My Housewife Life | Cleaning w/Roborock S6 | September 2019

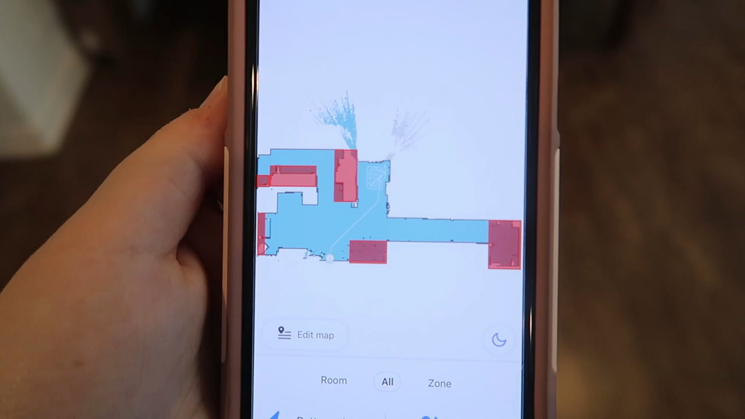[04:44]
it be because of cables or running under desks or i don't want it like going over the rug in the entry whatever the case may be um the kitchen table is right here the entries entryway is up there
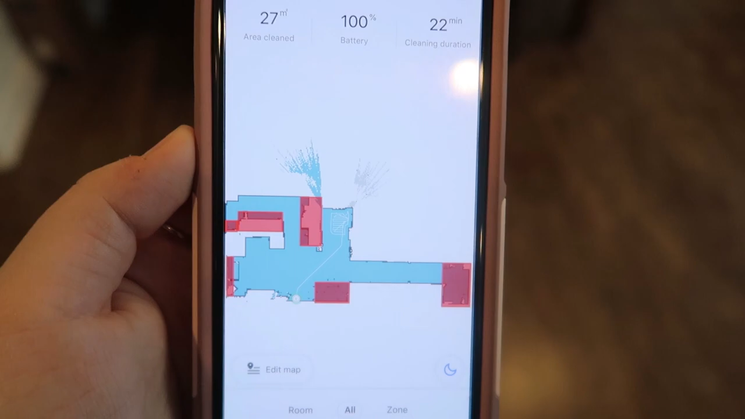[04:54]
so you can set those no-go zones so once you do the initial scanning